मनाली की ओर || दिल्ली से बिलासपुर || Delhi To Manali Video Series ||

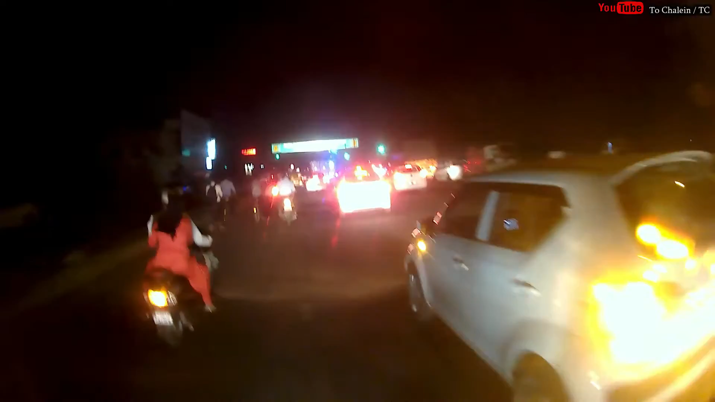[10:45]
और आपकी ड्राइविंग स्किल बहुत अच्छी है तो आप बिना जीजग अपनी बाइक उठाईए और दिली से मनाली के लिए निकल जाईए सच में बहुत मज़ा आता है बाइक से तो दोस्तों बकवास
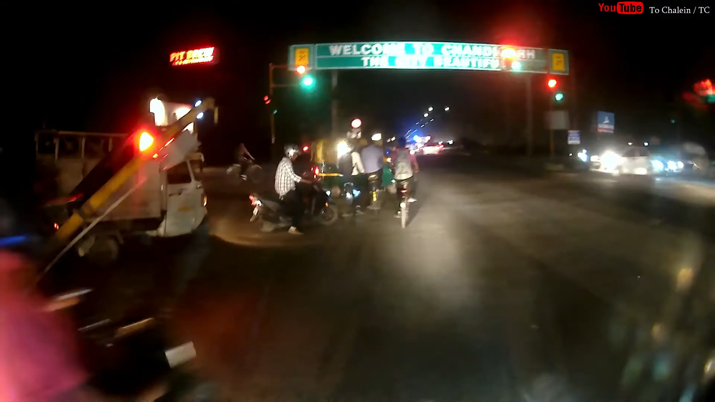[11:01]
करते करते अब हम पहुंच चुके हैं चंडीगाड दिली से हमने दो पैर तीन वज़े सुरू की ती यात्रा आप बच चुके नो मतलब 6 गंटे में हम चंडीगाड पहुंच चुके हैं